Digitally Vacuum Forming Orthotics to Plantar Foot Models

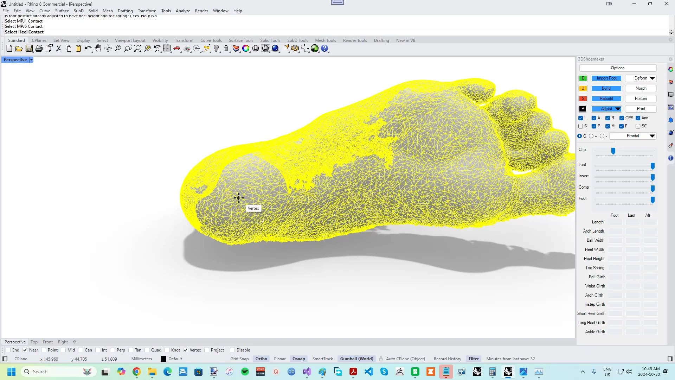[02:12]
Note that the girth measurements won't be populated, given it is just a plantar scan being worked on.